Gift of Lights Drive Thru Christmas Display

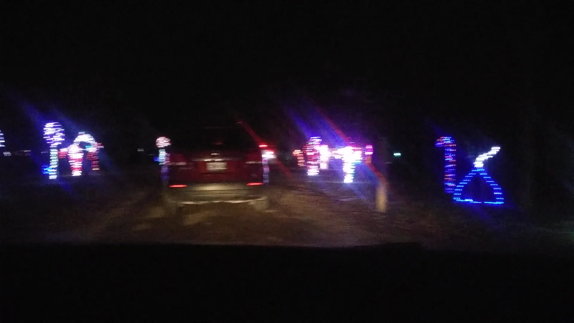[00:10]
Oh, it sucked like the power went out, eh? Yeah, hey. Storm. Look kind of cute those candy canes. Mm-hmm. There's a lollipop.